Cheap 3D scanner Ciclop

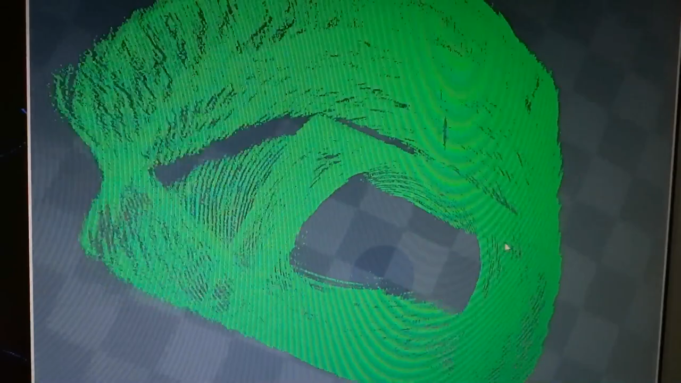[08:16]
We had to make a mesh from it.
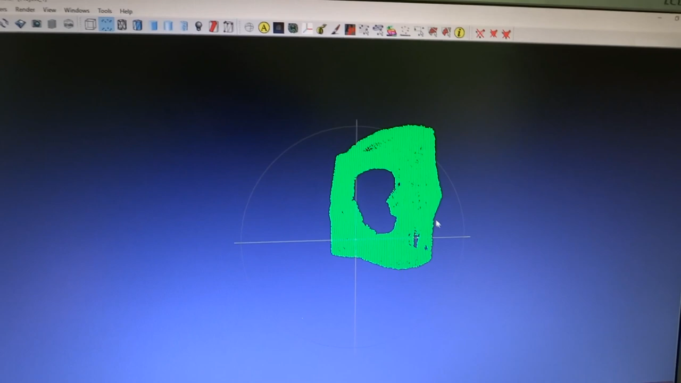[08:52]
Click Compute Normals for point sets, change neighbor number to 1000 or other value.
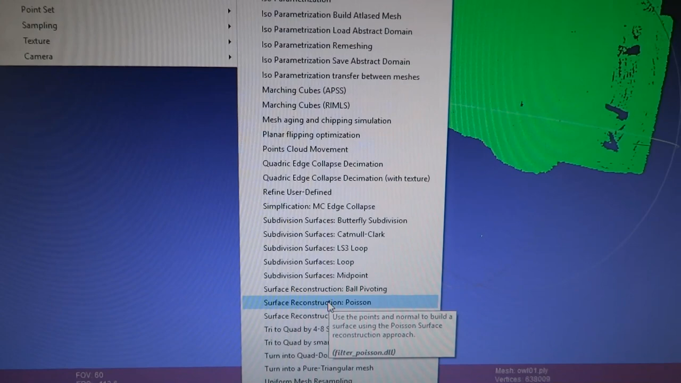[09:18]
Then click Surface Reconstruction Position and again. If you want to have a good result, you need to experiment with those values.